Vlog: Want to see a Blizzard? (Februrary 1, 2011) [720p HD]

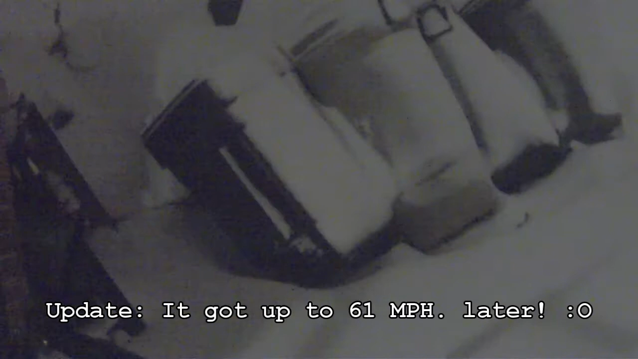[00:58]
Yeah, they're tipped over and you can see the little ridge of snow that just keeps piling up there because of the wind.